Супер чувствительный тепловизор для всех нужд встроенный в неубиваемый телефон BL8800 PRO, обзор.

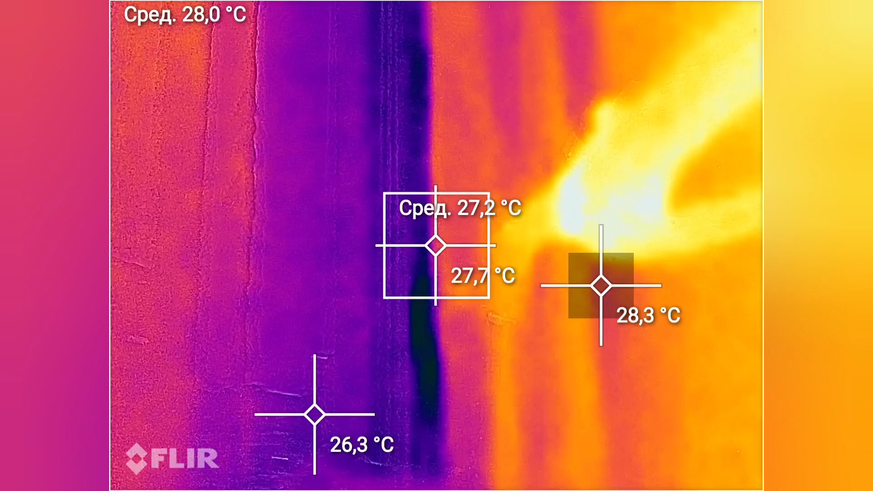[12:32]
могу таких точек очень много поставить очень интересно шкалу
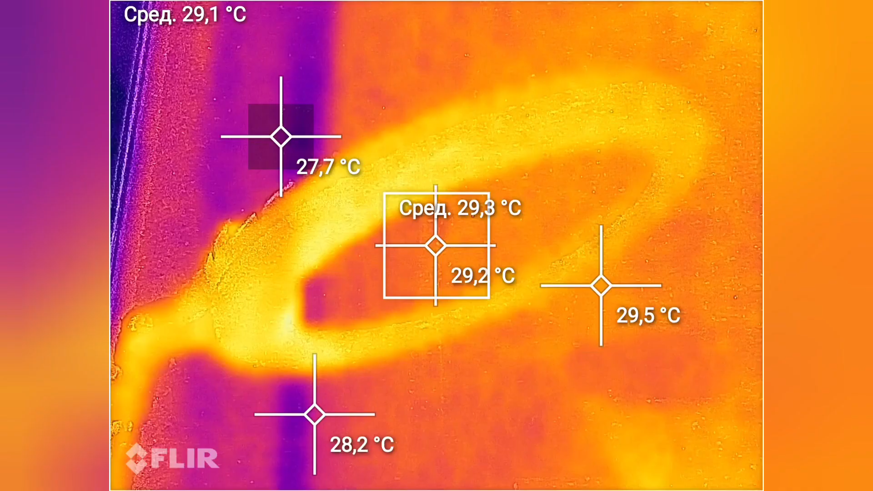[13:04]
и включена посмотрим 30 градусов лампа теперь
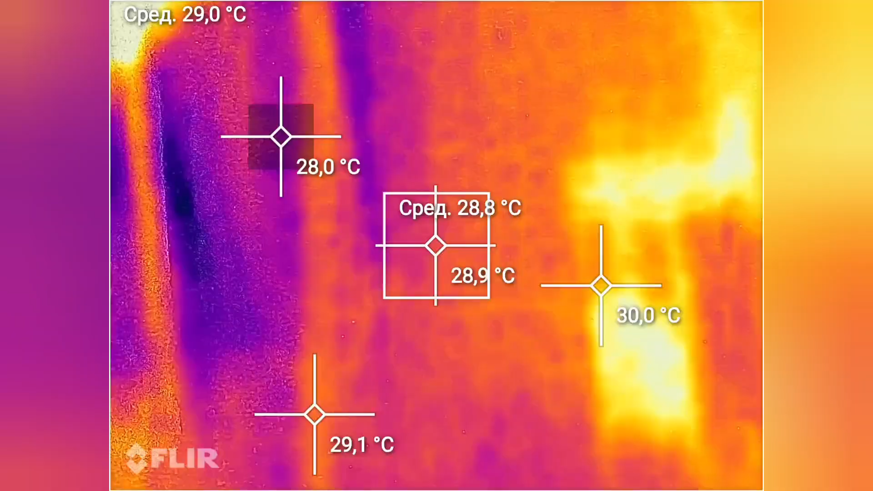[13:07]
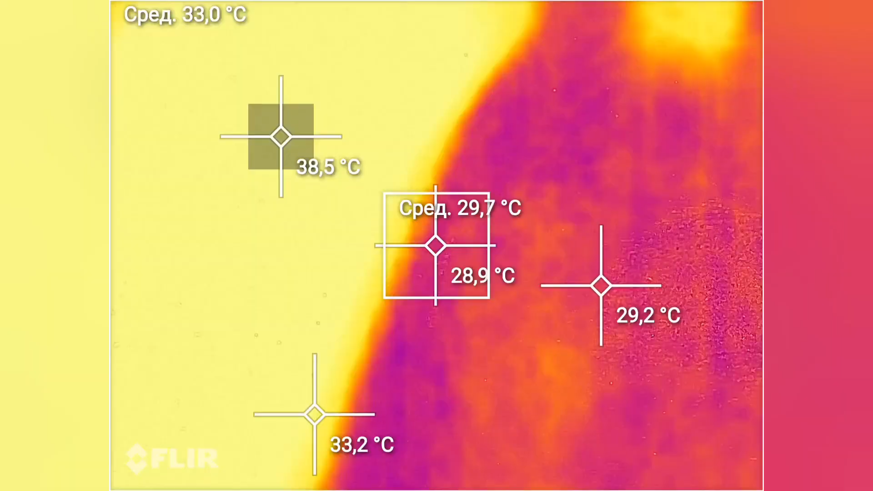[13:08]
на руку наведем вот показывает что я согрелся 38 давайте вот сюда у меня рука уж меня жар давайте на ладошку
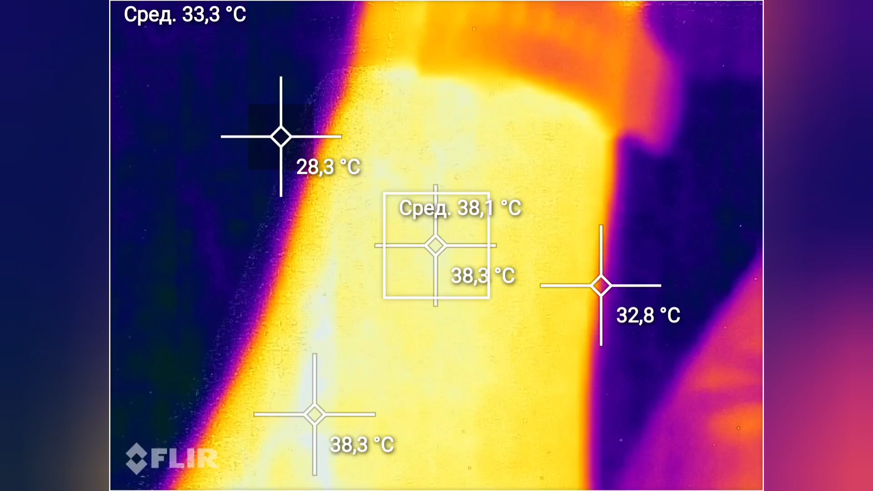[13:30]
ну-ка уберем зону
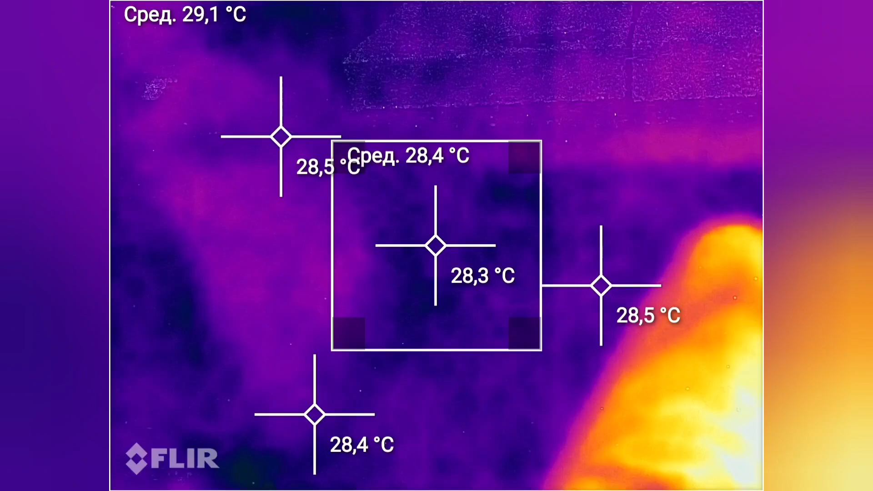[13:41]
залить по ходу у меня температура сейчас награлась не взять и померить
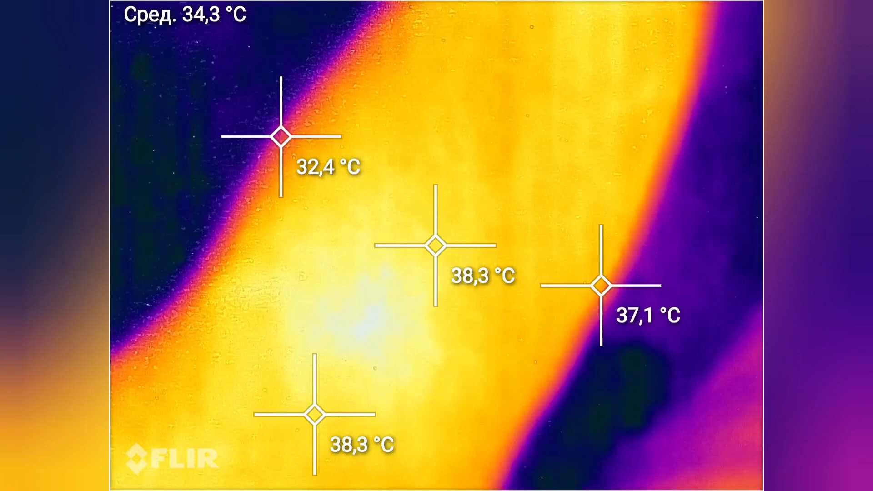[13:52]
да чувствую себя жаром у меня какой-то
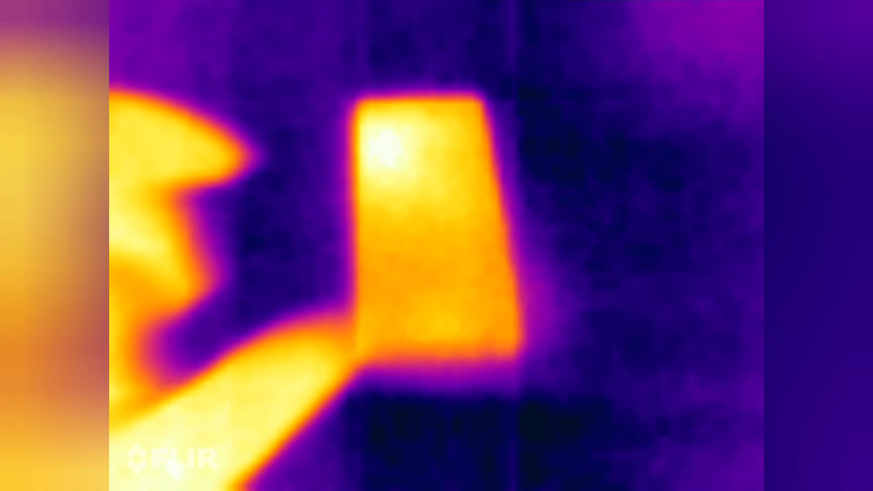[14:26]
что я был приятно удивлен то что данный
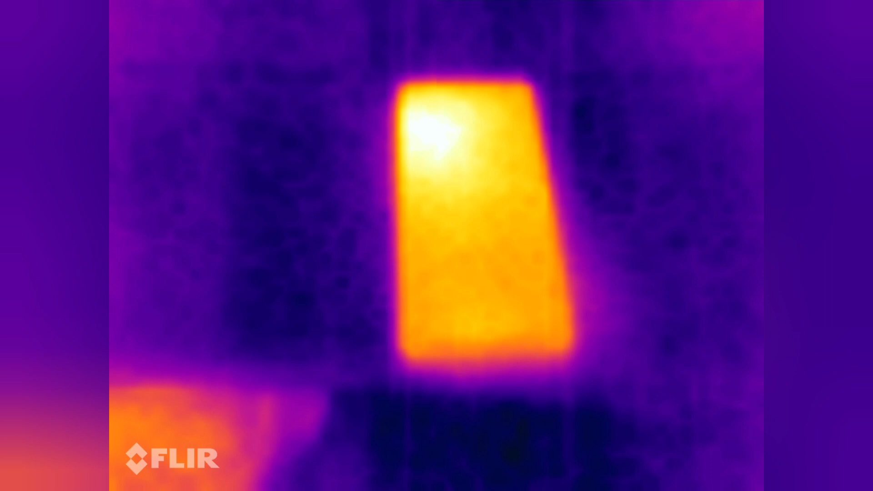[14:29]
тепловизор для данный телефон с функция тепловизора действительно работает отлично
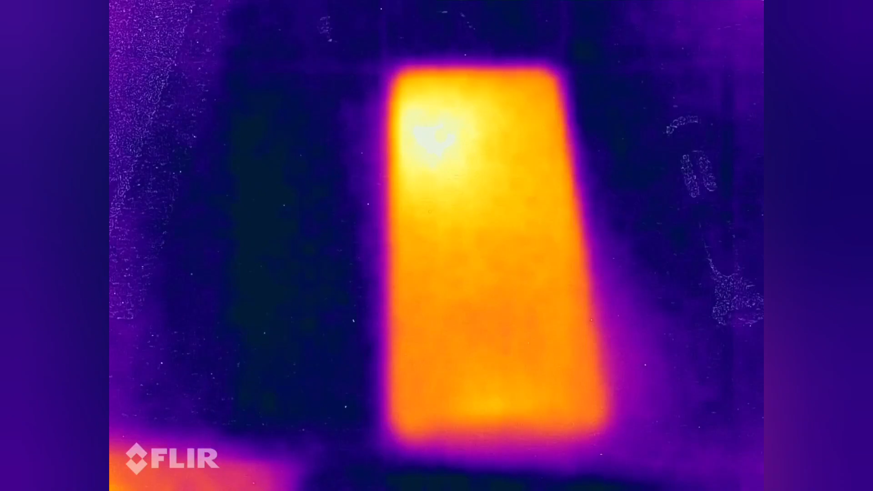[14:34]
и я
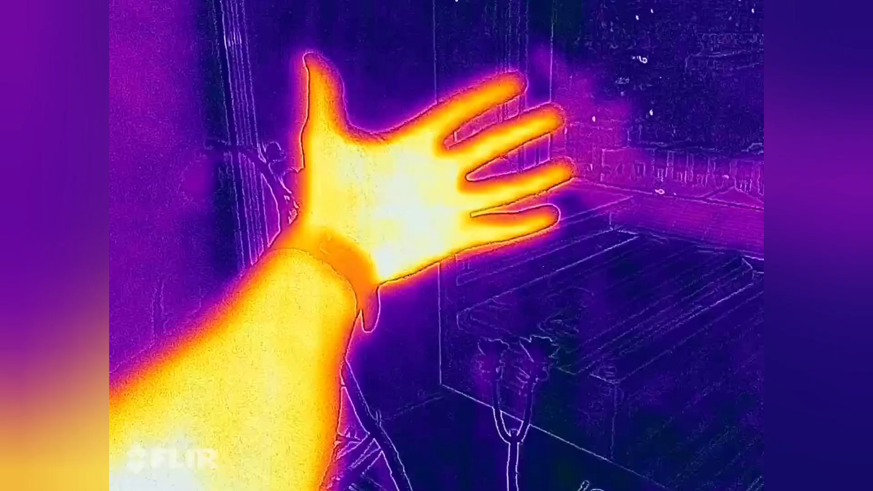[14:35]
даже не ожидал такого хорошего качества и такого такой интенсивности